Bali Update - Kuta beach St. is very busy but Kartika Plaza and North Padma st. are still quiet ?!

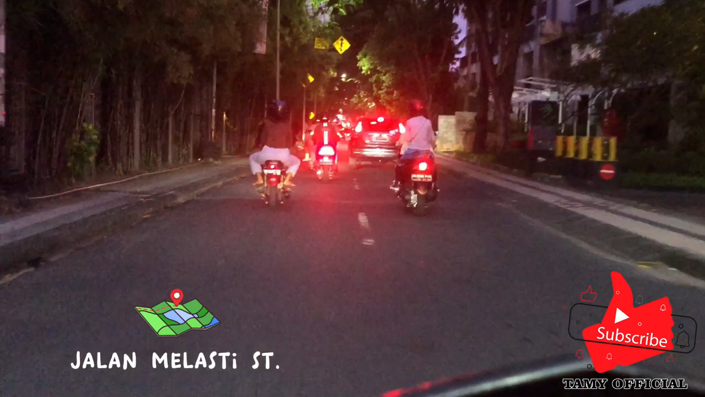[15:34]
I'm at the Jalan Melasti Street, and then I wanna go to Padma Street to have a look what happened over there.
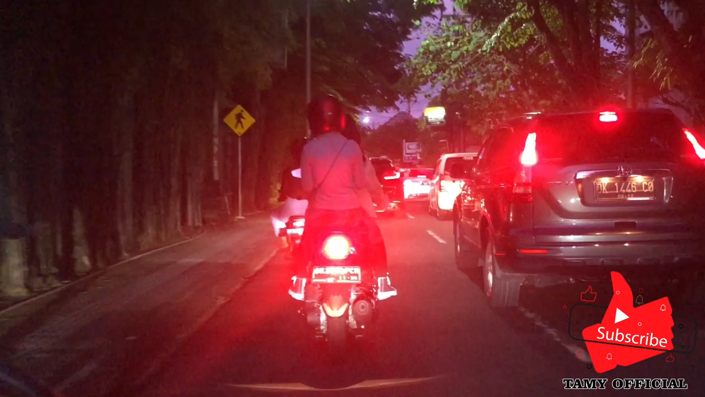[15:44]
In here a little bit busy also, because after seeing the sunset the people go home, because in the Kuta beach it's darker right now.
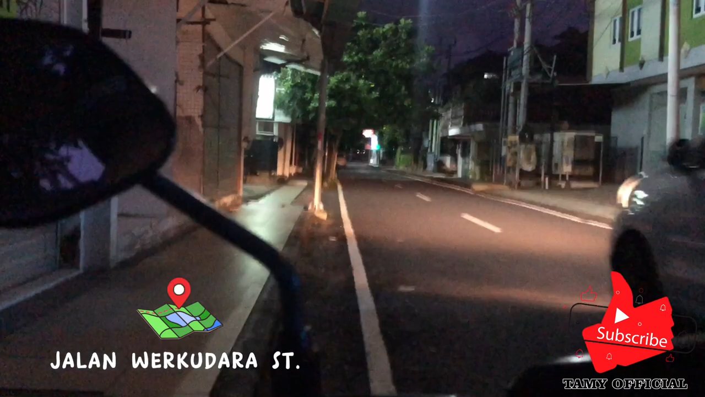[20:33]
Now I'm at Jalan Werkudara Street, guys, to have a look what happened here. I think it's same like Padma, like Kartika Street.